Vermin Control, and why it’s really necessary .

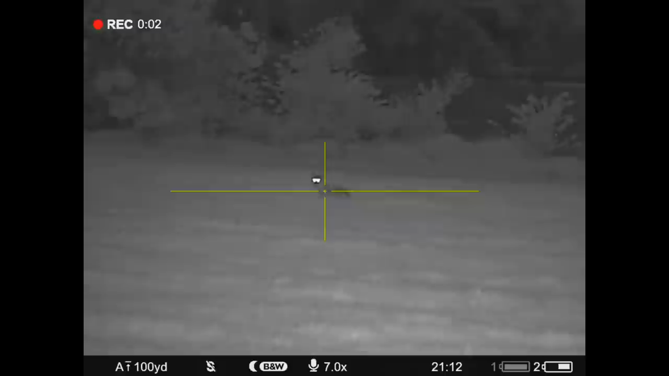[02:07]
there'll be an explanation how it can get around without being seen in the next clip of video but I've waited for about an hour and a half of that thing it came out earlier went in as soon as I drove here and then crept up from nowhere I had no idea where that thing came from it just appeared I didn't even get me cross here straight
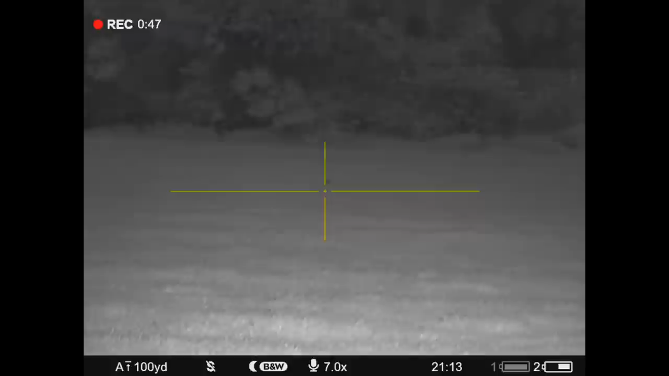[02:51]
the distance there there's a badger set and it's absolutely crawling with badgers but not allowed to do anything about those so that's our fellow there I'll go and pick him up so there we are so I've just just don't manage to
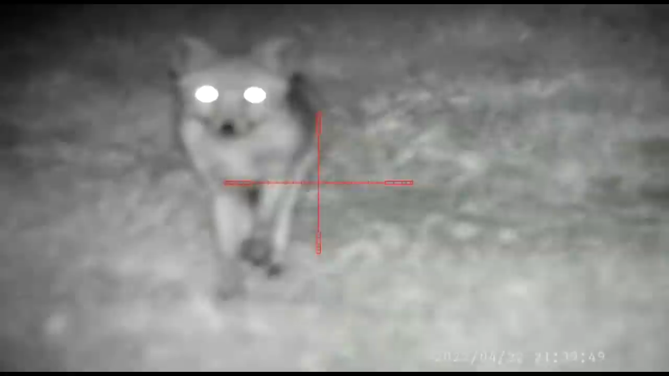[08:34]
at the back of Keith's garden now Keith was filming this on a pad 008 and his next door neighbor has got chickens so Keith did the decent thing and spoke to the lady who owns the chickens and said did you know you've got a fox nearby and her reply was yes I've seen it it's only one it won't cause me any problems so remember those words it's only one suddenly
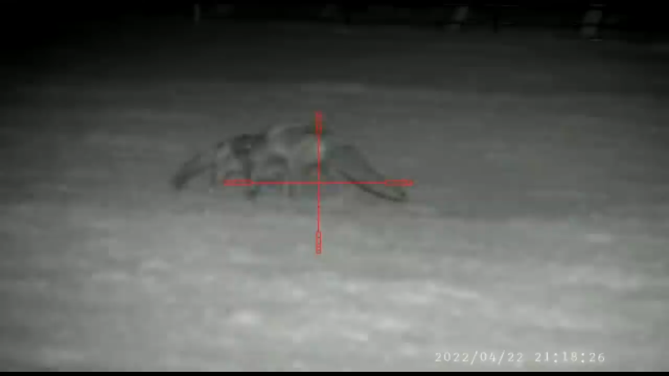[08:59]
Paul Daniels has done a magic trick
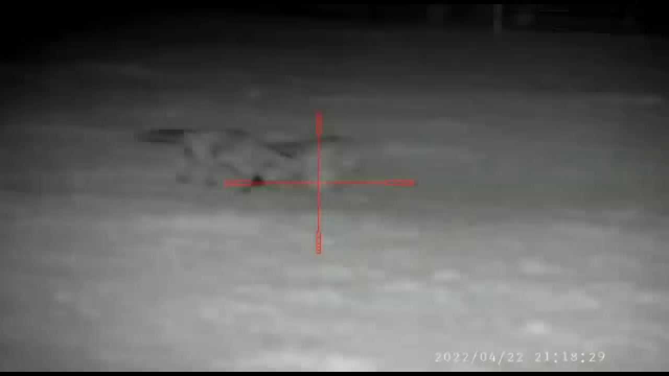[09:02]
and one has turned into two all of these clips were taken on the same night and I've sent this along to Charlie at Fieldsports Britain so you may see
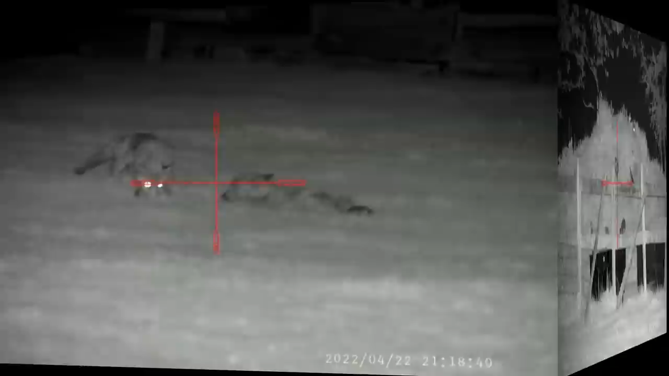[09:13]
this footage again so two adults have turned into seven
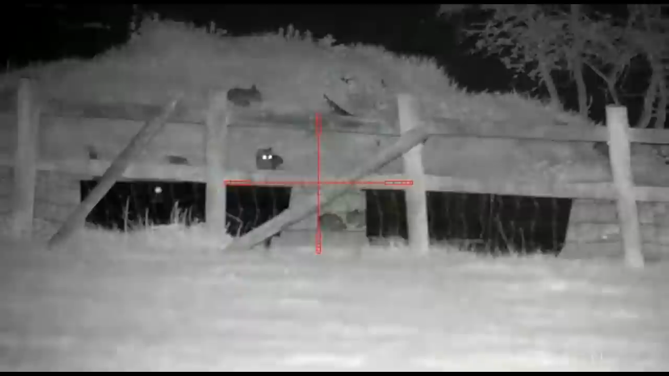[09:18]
young cubs now you have to remember that the lady had seen one and it wasn't going to be a problem so remember those last words let's hope it isn't a problem for her so let's go over to Graham's sheep farm and see why we take care of these foxes
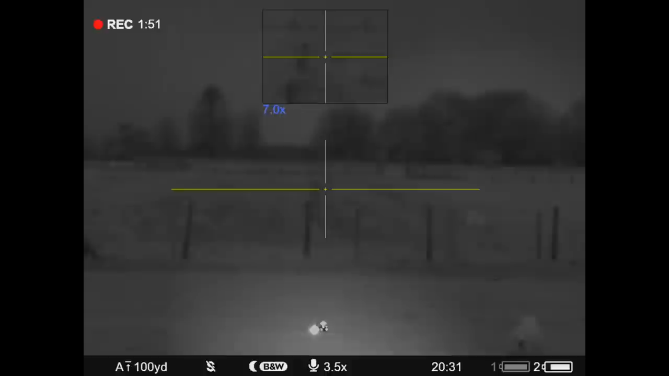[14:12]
the first proper night i'd use this c50 so the IR light was all in the wrong place so that's
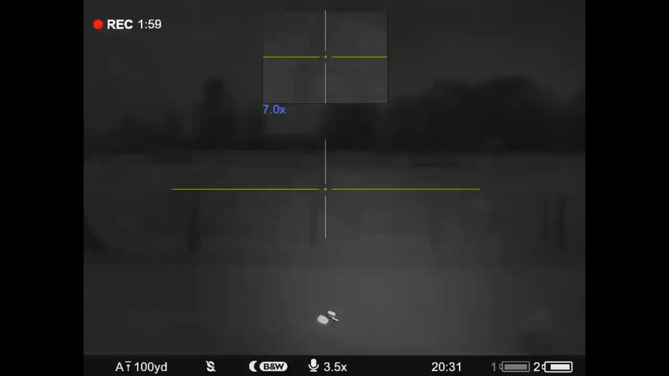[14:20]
why it's a little bit sort of sketchy well
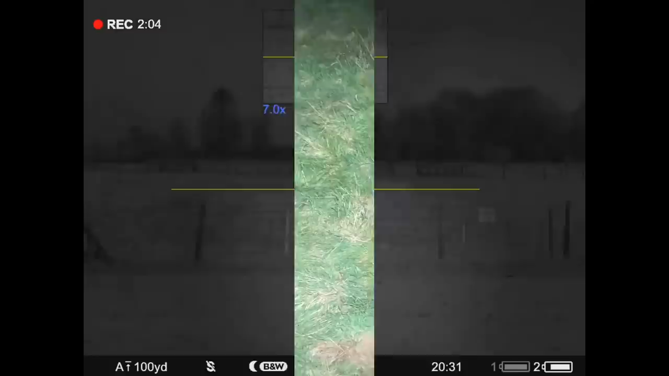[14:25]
i've just got over the fence 124 yard fence line there um so he's somewhere on on top of this bank
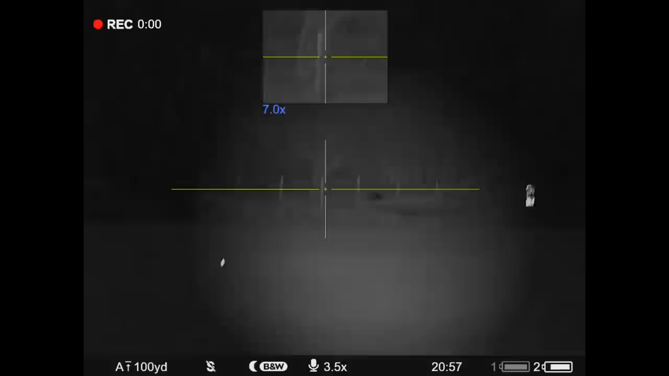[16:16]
here comes our little friend mr fox
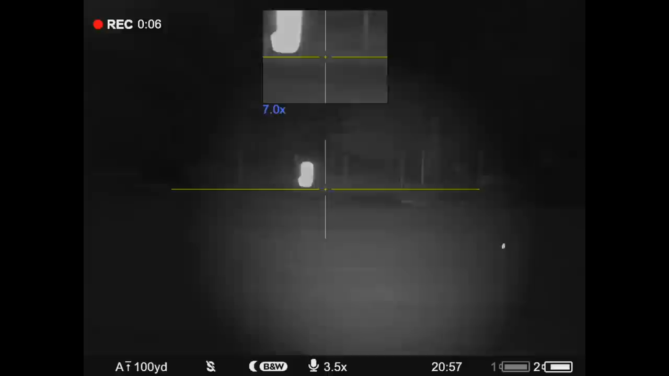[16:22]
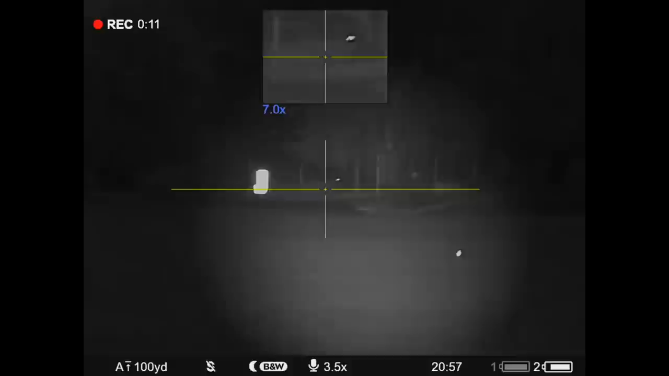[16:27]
again i was having a few little uh teething
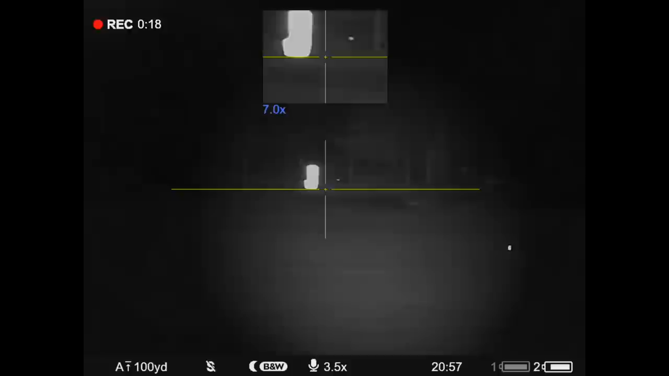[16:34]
problems getting the light set up in the right place but um you'll get there eventually
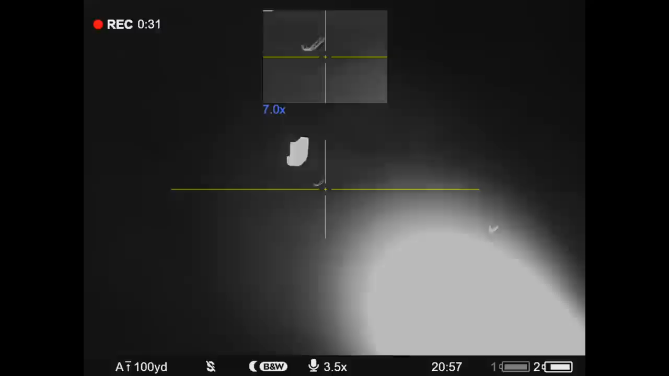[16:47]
well this one had a bit of a spurt with adrenaline anyway went down with the second one